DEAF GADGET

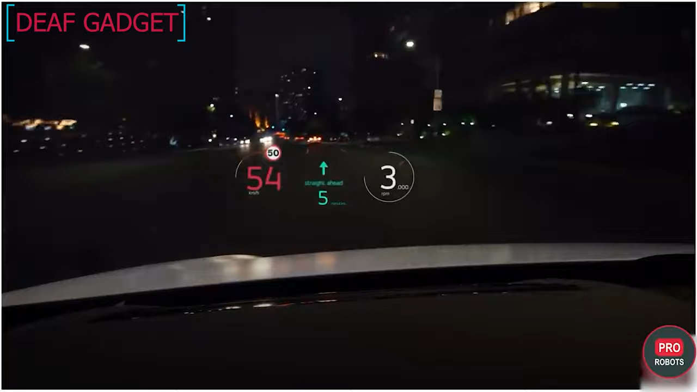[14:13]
data on driving speed, current fuel levels, warns about pedestrians in the night, and also allows the driver to extend their field of vision to a distance of 10 meters or more.